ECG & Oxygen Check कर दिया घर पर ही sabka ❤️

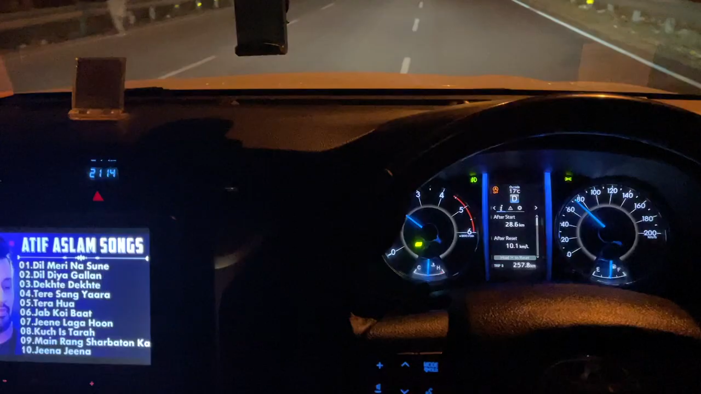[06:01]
चलिए गाइस अब हम पहुंच गए हैं नोएडा एक्सप्रेस हाईवे पर।
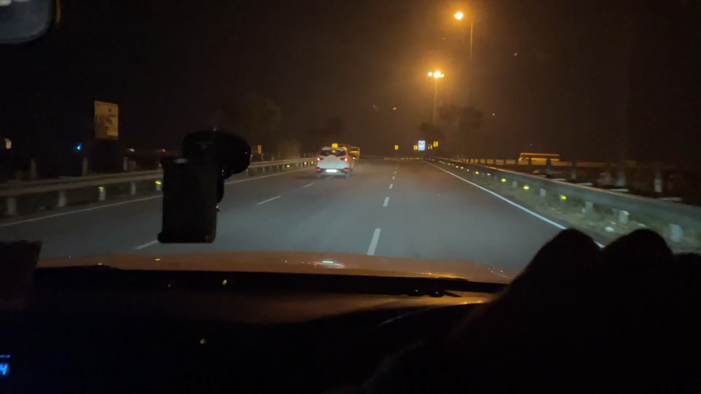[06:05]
अब यहाँ से शायद 40 मिनट से आधा घंटा लगेगा नोएडा पहुंचने में, फिर वहाँ से 1 घंटा।
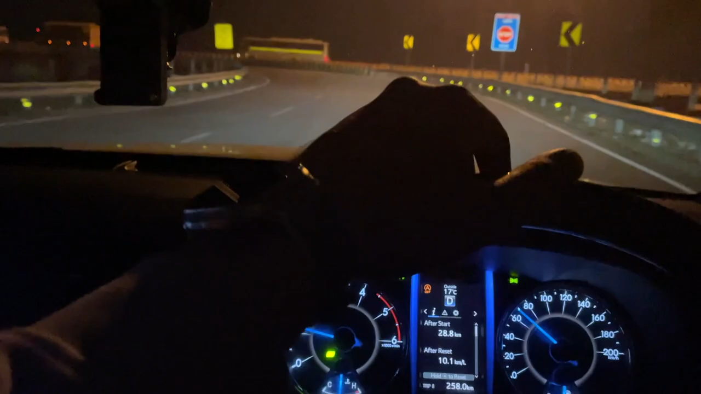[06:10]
सर बहुत ही अच्छा रोड है।
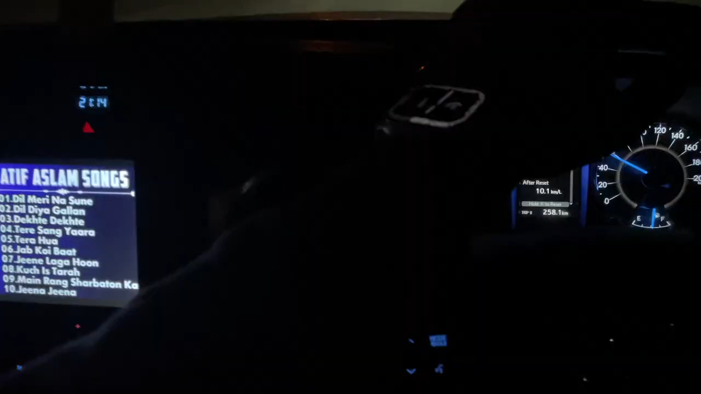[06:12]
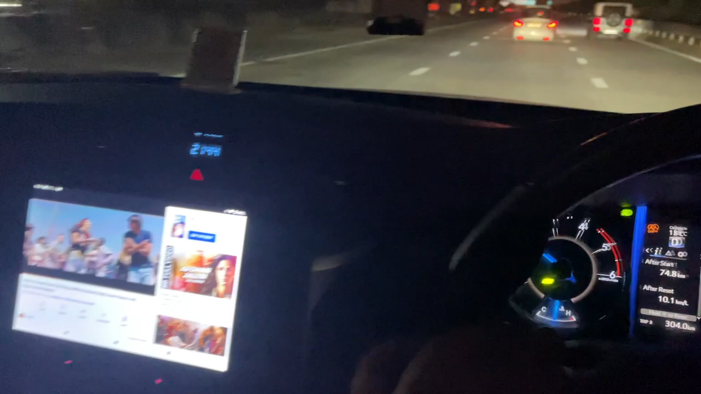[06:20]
तो देयर इज स्लाइट चेंज ऑफ प्लान, हम अब जा रहे हैं पहले अपने माइनिंग स्टेशन, यहाँ पर थोड़े कंप्यूटर लगे हैं उनको चेक करके आते हैं।
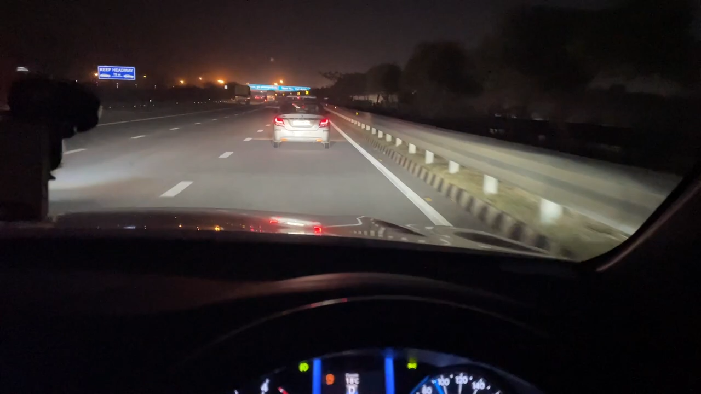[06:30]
तो दिल्ली के लिए रास्ता कट रहा है लेफ्ट, हम जा रहे हैं नोएडा, नवेडा।
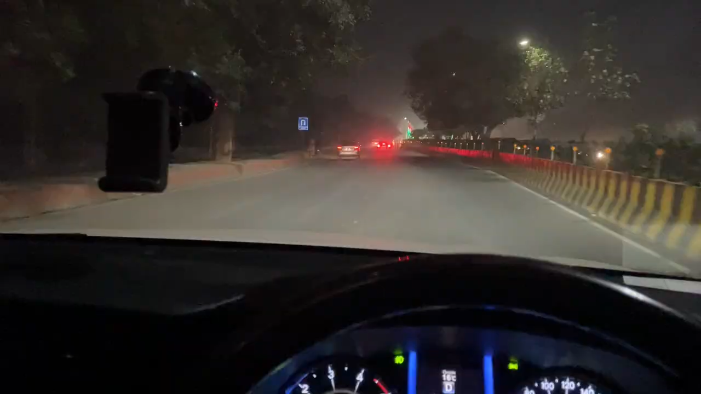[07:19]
चलिए एज आई सेड नाइट ड्राइव ऑलवेज फन, देखिए नो ट्रैफिक।